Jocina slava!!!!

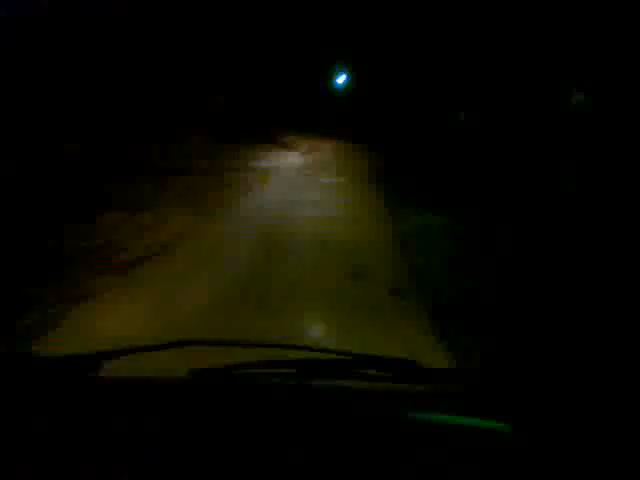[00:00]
E, nalazimo se trenutno pred krajem Železničke ulice Evo ono je tu Renault šta je ono parkirano? Tu je Jocin Šor Skreni desno, ovde je domaćine Tu, tu, tu, na breg se na parker Kako vam odgovara? E, ovo je ta kuća domaćinska prepoštenog Jovice Živića Tatabaneta i Snajike Mire Ovo su naši sugrađani Mrčo